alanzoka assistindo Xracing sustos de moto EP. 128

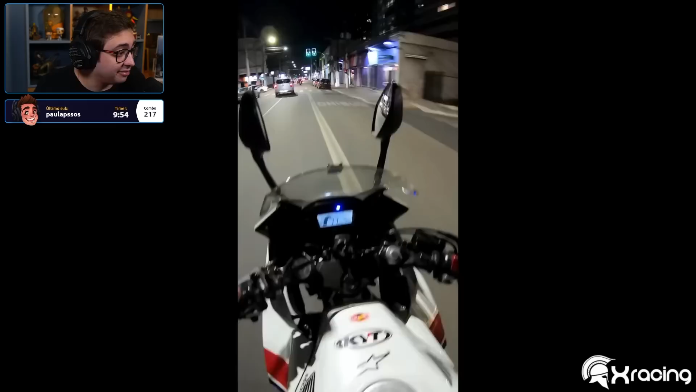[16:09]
Tá, vamos ver a saga. Esses queriam, se mata. É. Cabeça fora da faixa, foda-se. E esse queiria, me mata. Nossa!